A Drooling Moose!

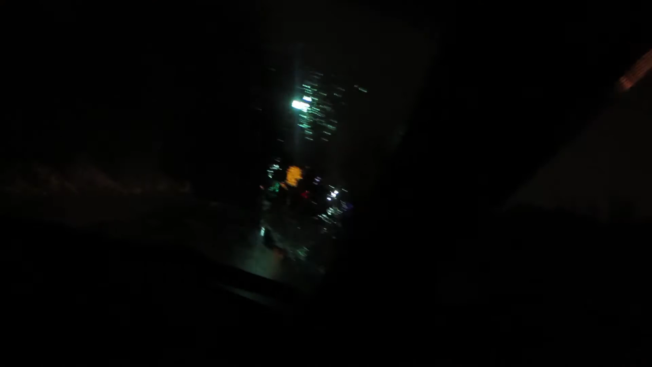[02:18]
This giant moose. It's huge. And it's not lit up. And I'm disappointed. It's just a very avant-garde light display. There's a downed tree.
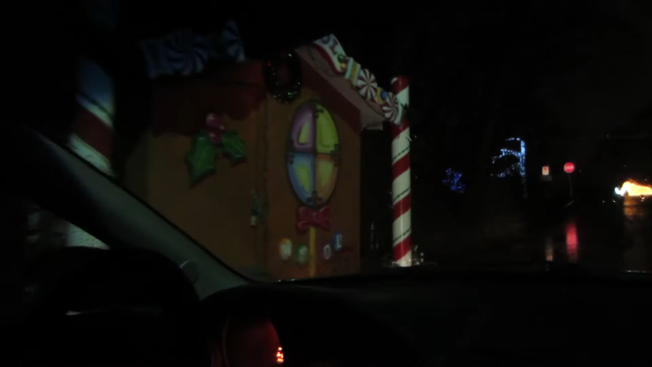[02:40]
There's a ginger house. It's where gingers live. We just drove over a tree. Maybe we should contact, like, the Parks Commission or something. It's not that exciting. No. That's not what I mean. Let's spread the word.